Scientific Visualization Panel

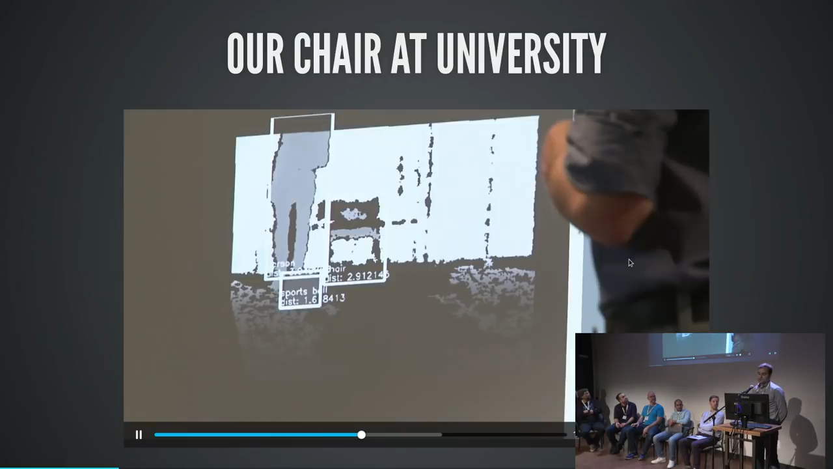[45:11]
where we also use machine learning to of course localize objects in the 2d image and then later put them into a 3d map of the environment
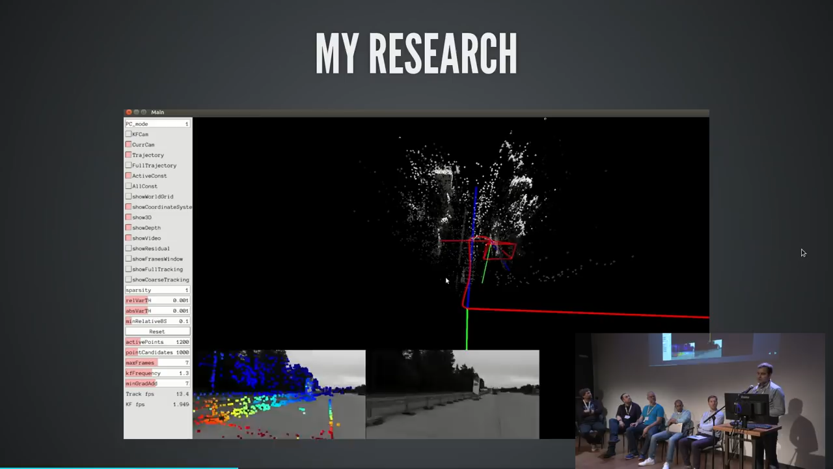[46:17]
use a camera and you can localize that camera if this camera moves and you can simultaneously build a map so slam stands for simultaneous localization and mapping and visual slam is the version where you use cameras to do that
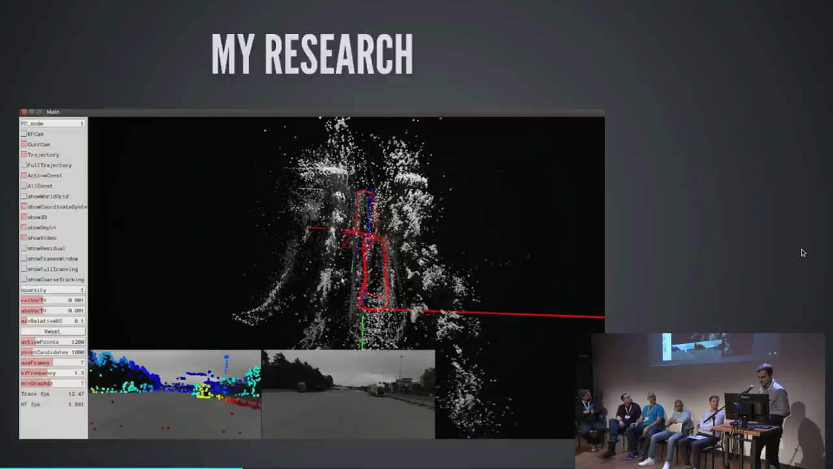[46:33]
and many of you might know that we have this already in blender included this is called the motion tracker
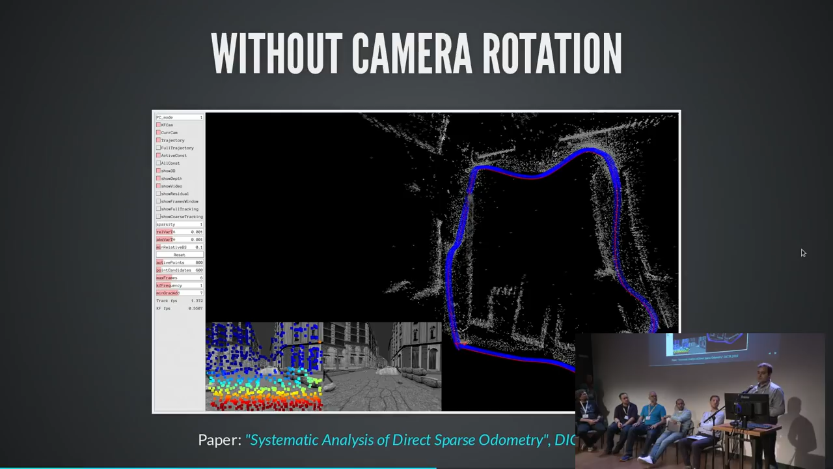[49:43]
then the reconstruction is quite good as you can see so it's um yeah it's quite close to the reference but if you take the camera and you also rotate it then you get a result that suffers from drift so investigating those factors how they influence your estimation is what i find quite um interesting